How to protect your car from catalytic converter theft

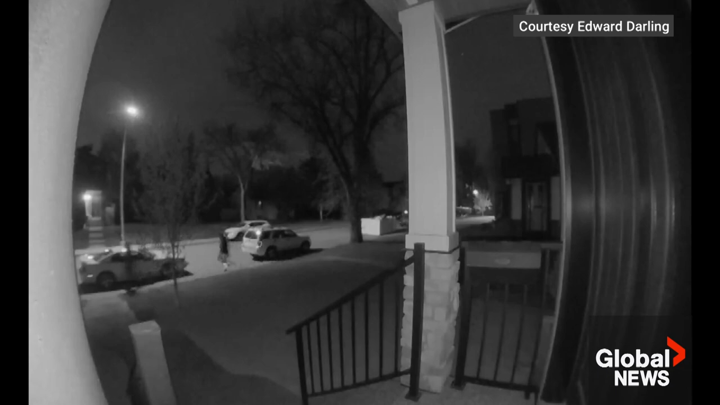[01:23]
They've got motion detection built in so they can instantly start recording video.